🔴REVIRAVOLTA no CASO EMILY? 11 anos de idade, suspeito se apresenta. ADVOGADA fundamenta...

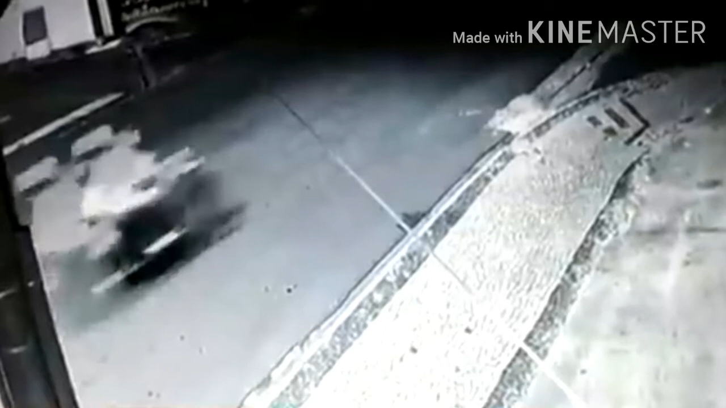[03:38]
de madrugada, e a trouxe para este condomínio de prédios residenciais em Sumaré.